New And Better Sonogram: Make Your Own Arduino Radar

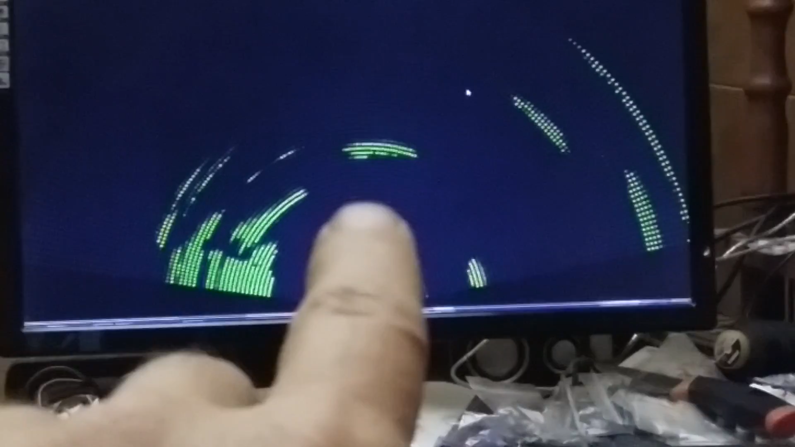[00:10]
single reflection let's move hand back and probably double reflection because
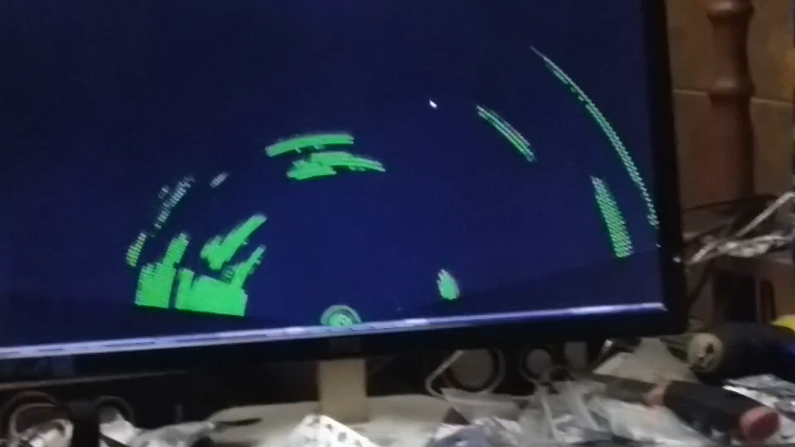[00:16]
yes mobile phone if I move mobile
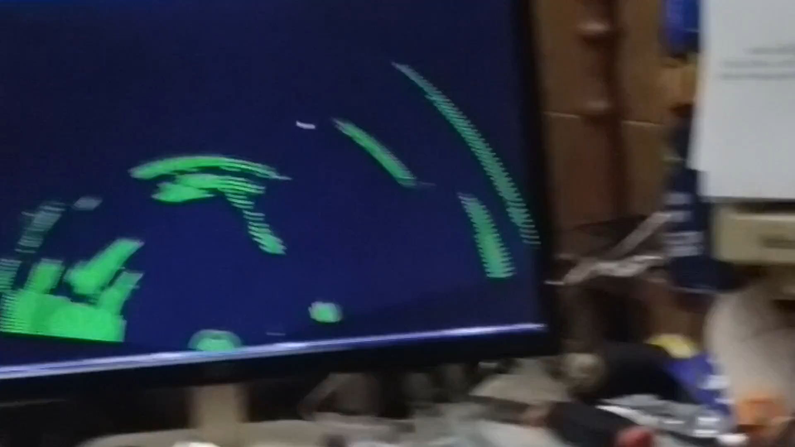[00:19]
phone are in the time of sweeping